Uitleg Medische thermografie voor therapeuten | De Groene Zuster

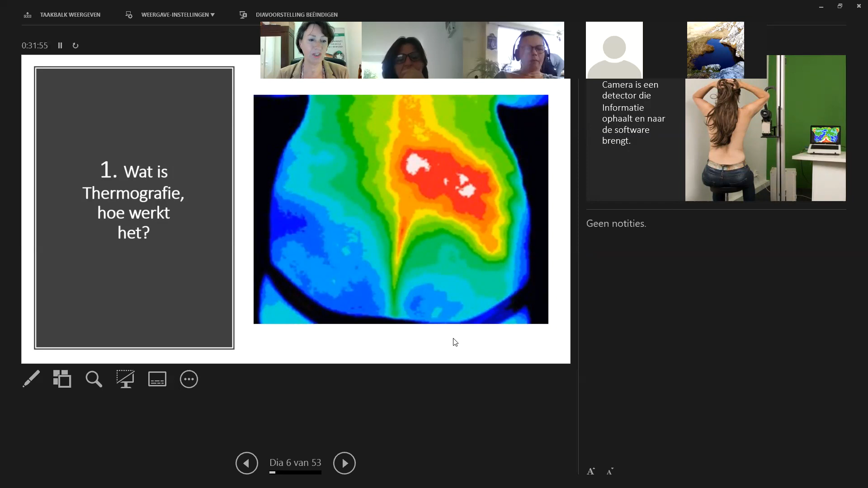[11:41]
Maar dit is echt typisch een voorbeeld van een ontsteking in een van de lumbale wervels. Misschien een ICS-achtige klacht. Nou, dit is de manier waarop iemand voor een camera zit.
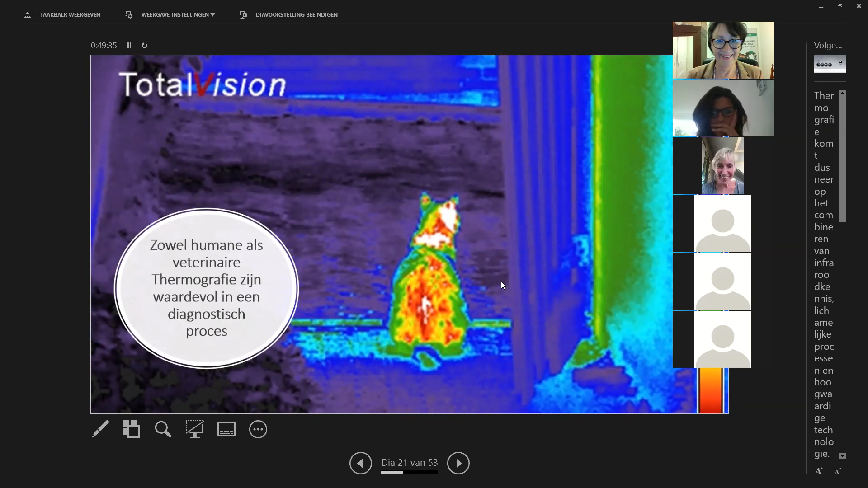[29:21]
Vooral bij paarden, ponies, wordt thermografie heel veel gebruikt. Maar ik dacht, ik ga mijn kat ook eens even in beeld brengen. Hij heeft wel wat dingetjes op zijn rug. Zie je dat? Arme kat. Oké. Deze kant op.
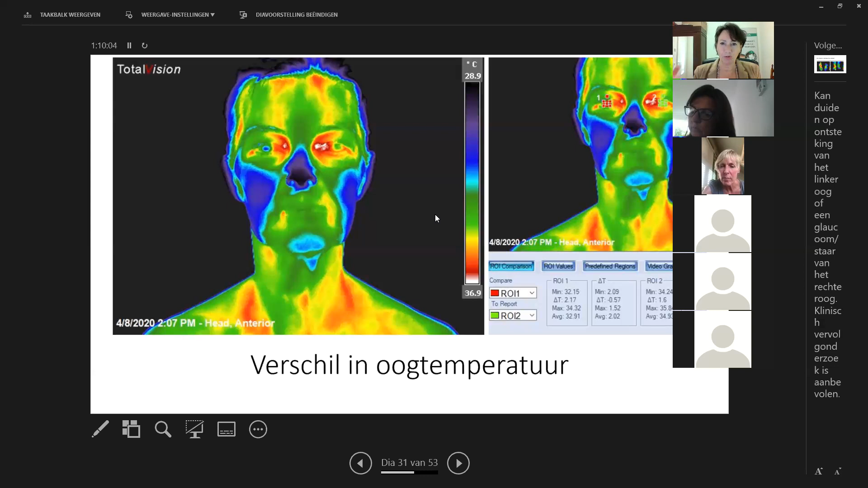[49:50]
Dus je begint misschien al een beetje begrip te krijgen van het hele lichaam heeft een bepaalde temperatuur. En sommige gebieden zijn wat kouder, sommige zijn wat warmer. Dat is normaal als het maar symmetrisch is. Dus op het moment dat er asymmetrie is, is dat heel opmerkelijk en duidt dat ook echt. Hier bijvoorbeeld ook.
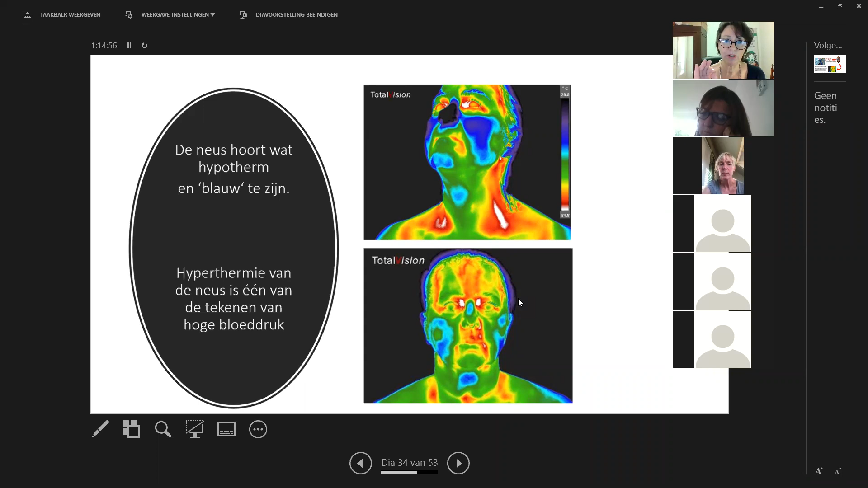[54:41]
Ik zou hier echt ten eerste kijken of de nekwervels echt recht staan. Want als de nekwervels scheef staan. Dan kan het zijn dat je last krijgt van de schildklier. Dus die nekwervels moeten recht. En daarnaast zou ik een arts voor functionele geneeskunde vragen. Extra onderzoek te doen naar de schildklier. Geen vraag? Francine, mag ik nog iets vragen over die vorige foto?
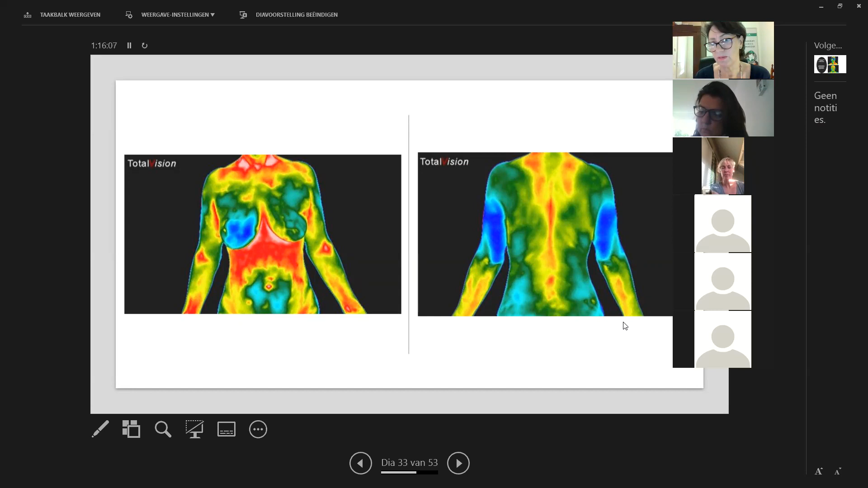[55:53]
Ik zou toch ook kijken naar andere paletten. Maar zometeen komen we ook nog terug op andere bronen direct onder de borsten. Dus daar kan ik er misschien nog wat meer van zeggen, Janine. Ja? Ja. Nou, stress is ook zo'n factor.
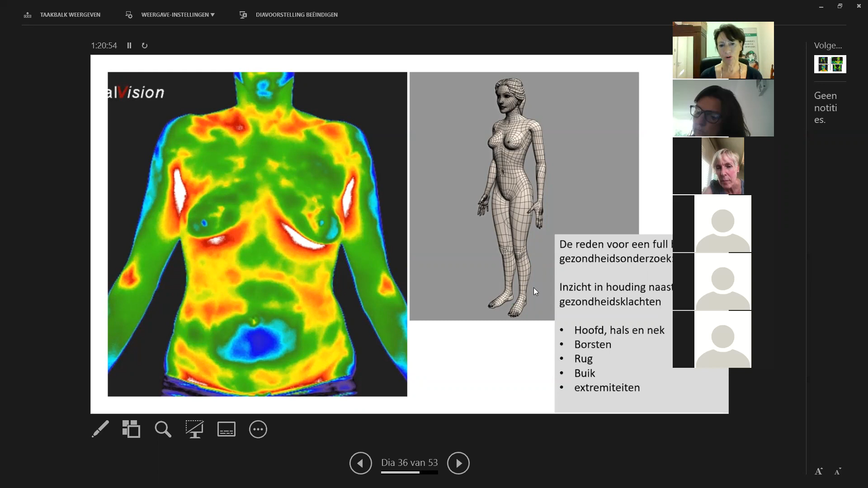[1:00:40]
Dus dit is hoe we die darmen in beeld krijgen. Ook nog met het patroon aan de rechterkant. Daar zitten wat warmtepatronen over de kant van de lever. Dus daar is ook nog, ja, dat heeft natuurlijk allemaal verband met elkaar. Dus dit is hoe we die darmen in beeld krijgen. Nou, wat je hier ziet. Oh ja, ik zou even vertellen over dat verhaal. Dat is wel leuk. Nou ja, leuk. Die mevrouw met die benen. Dat was van een mevrouw. Die belde mij op een avond. En ze zegt, dat is een beetje een rare vraag. Maar ik kreeg een telefoonnummer van een vriendin van me. En ze zegt, je moet maar eens even bellen met Francine. Ik zeg maar, wat is er aan de hand? Ja, ze zegt, het werd zo'n pijn aan mijn heup.
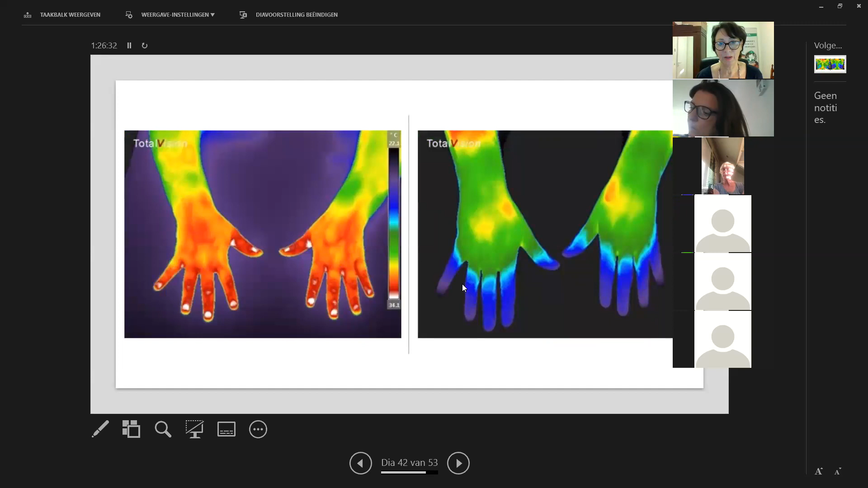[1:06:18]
Nou, dit is wat ik al zei over die rode handschoenen en hoe handen er normaal uit horen te zien. Dit is nog een voorbeeld. Nou, zo heb ik honderden voorbeelden van vrouwen die enorme verbeteringen hebben gekregen over hun borsten. Dus op het moment dat we een asymmetrie zien, dat is echt opmerkelijk.
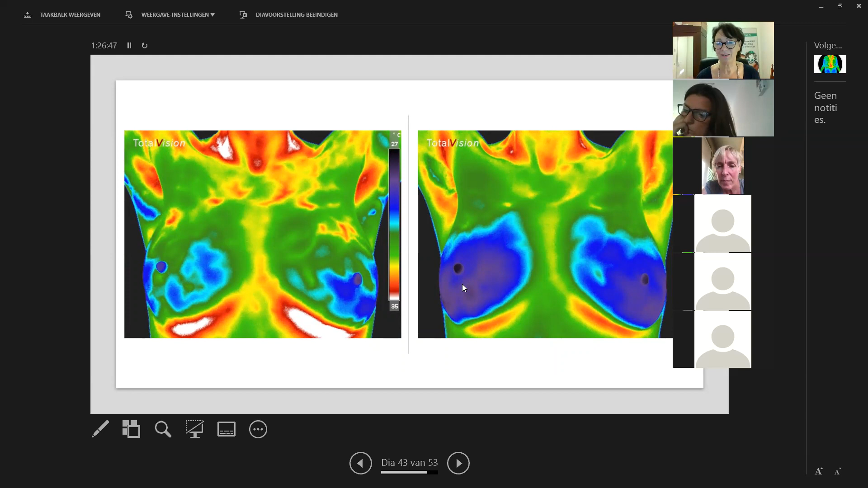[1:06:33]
Maar een symmetrie, zoals hier, beide borsten hetzelfde, geeft aan dat er in het systeem ergens iets niet goed gaat.
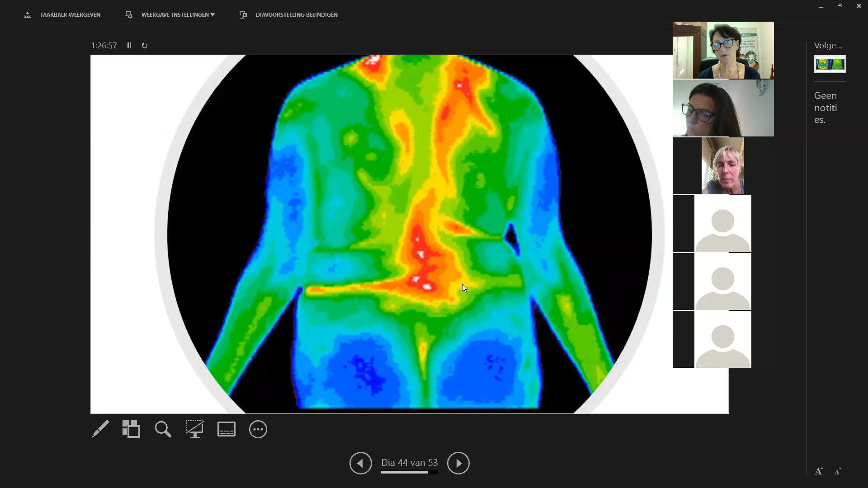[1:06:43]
Want we weten natuurlijk al lang dat ernstige borstklachten zich doorgaans maar in één borst tegelijk ontwikkelt. Dus daarom is het ook belangrijk met twee handen tegelijk dat borstenonderzoek te doen. En dat is waar wij als thermografen ook naar kijken. Is er een symmetrie of asymmetrie? Nou, hier zie je bijvoorbeeld ook een leuk voorbeeld van een vrouw die met haar darm aan de gang is gegaan. De linkerfoto was voor. Toen heeft ze acht weken lang een speciaal dieet gevolgd en voetreflextherapie gehad.